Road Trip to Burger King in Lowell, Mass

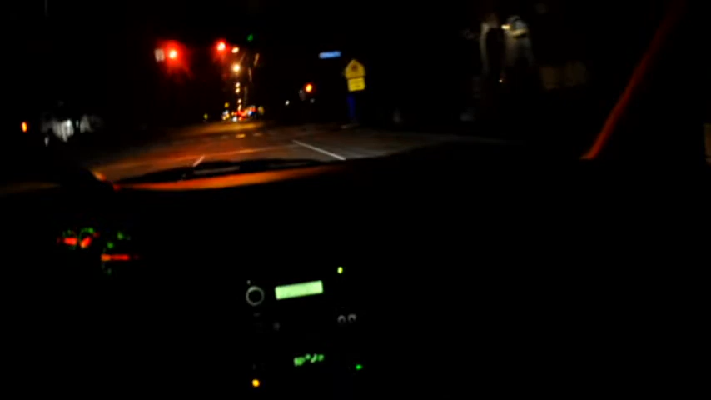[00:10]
Don't you ever reach in my fucking pocket when I fuck you. Cops, cops to the right. Cops to the right.